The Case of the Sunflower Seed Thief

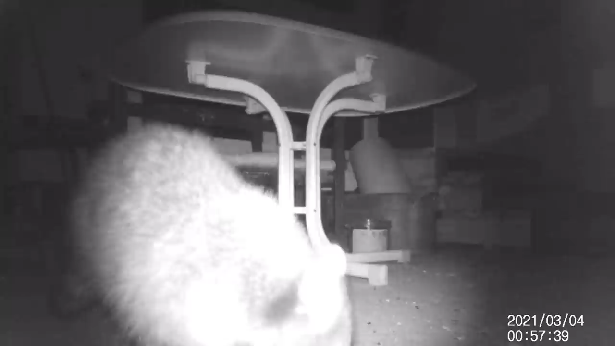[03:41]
Yes, there are raccoons in Germany. And this is how skilled it has got at taking the lid off the bucket. It didn't even bother to take the lid right off — just enough so that it could get its head in.